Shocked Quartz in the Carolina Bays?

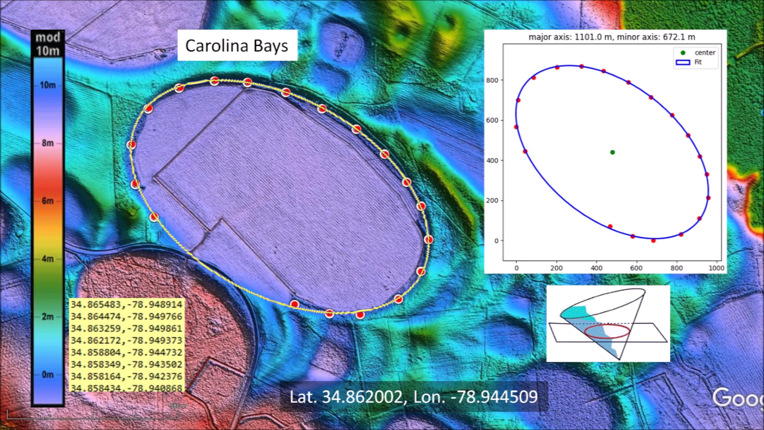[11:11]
which implies that these basins must have originated as inclined conical cavities or penetration funnels. It would be very difficult to explain away the precise elliptical geometry and the radial orientation of these basins toward the Great Lakes by aeolian and lacustrine mechanisms. The major axes of the Nebraska Rainwater Basins and Carolina Bays converge by the Great Lakes.